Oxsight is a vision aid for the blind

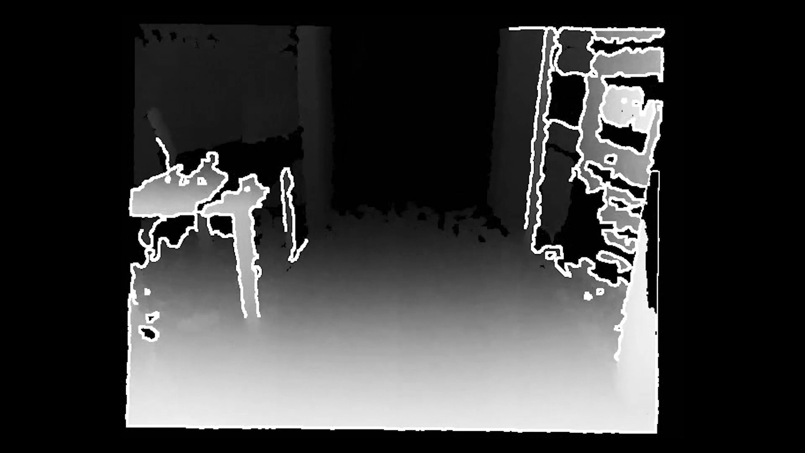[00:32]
or a small amount of shape detection and what we do is put that on the inside of a pair of glasses.
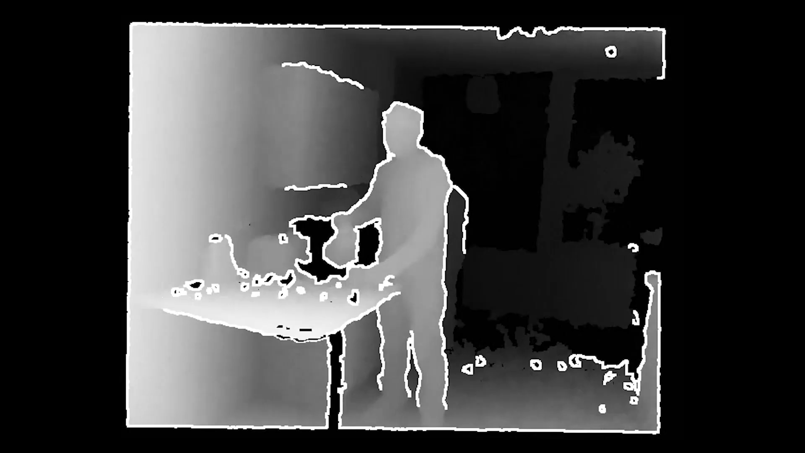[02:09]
That gives you immediate localization of obstacles but doesn't give you a bigger sense of awareness.